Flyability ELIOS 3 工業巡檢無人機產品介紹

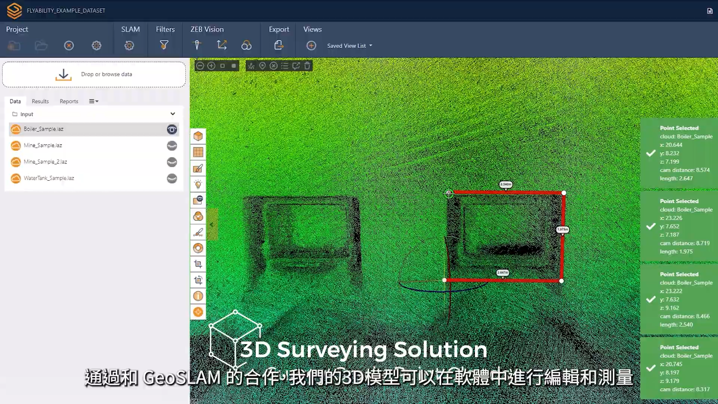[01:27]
Ilios-3's LiDAR data can be processed to build survey-grade 3D models.